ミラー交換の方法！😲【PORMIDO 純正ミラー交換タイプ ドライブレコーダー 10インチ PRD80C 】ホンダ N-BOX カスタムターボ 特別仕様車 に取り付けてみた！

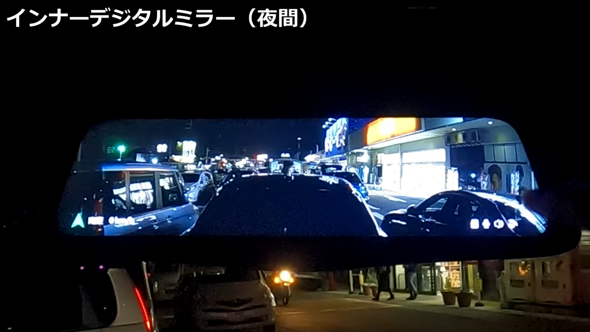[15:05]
グルーリがヘッドライトで 照らしている前方の映像ですねそれよりもデジタルミラーの後方映像の方が 明るく見えているのが分かると思います
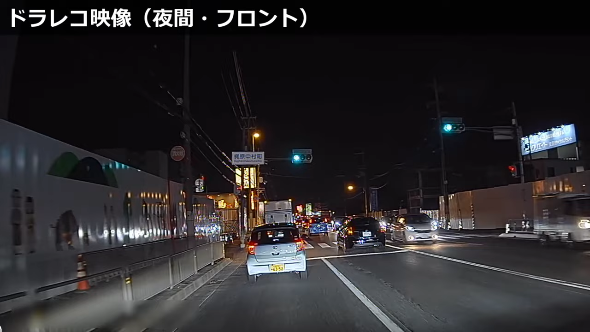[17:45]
続いて夜間のフロントの映像になります夜間のフロントの映像で毎回気になっているのが 自分の車のヘッドライトがですね前方車のナンバープレートをモロに直撃する場合に 白飛びしてナンバーが見えなくなるという事象ですねヘッドライトの焦点が少しずれると見えてくるんで 致命的な欠点ではないんですけれども やはり気になります今回どうなのかというと はい 問題なしようでございますねはっきりナンバー確認できます
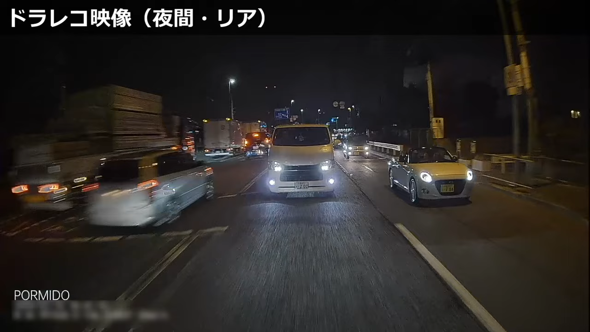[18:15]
ポーミドさんの過去にレビューしたミラレコは 全て問題なしようでございましたリアの映像もそうなんですけれども 全体を見ても十分明るくはっきりくっきりとしておりまして非常に好印象でございます